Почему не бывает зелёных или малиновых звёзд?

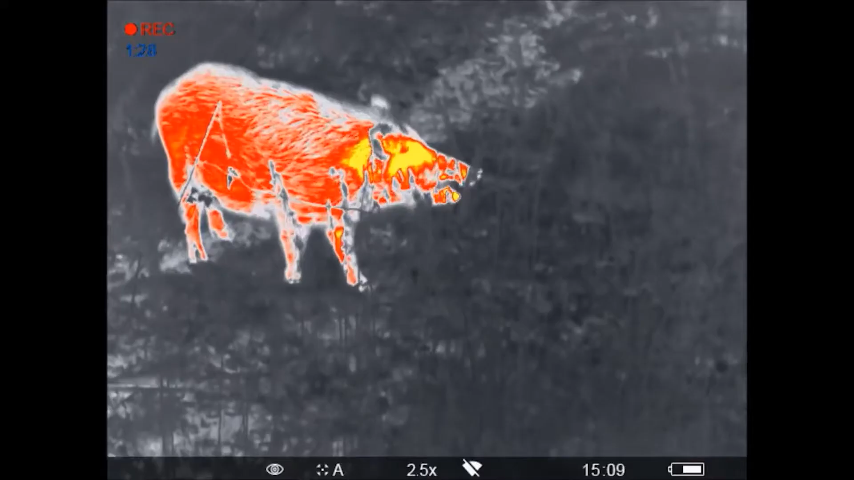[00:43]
Хотя это излучение все-таки можно увидеть с помощью приборов, воспринимающих инфракрасное излучение, на этом принципе основана работа тепловизоров.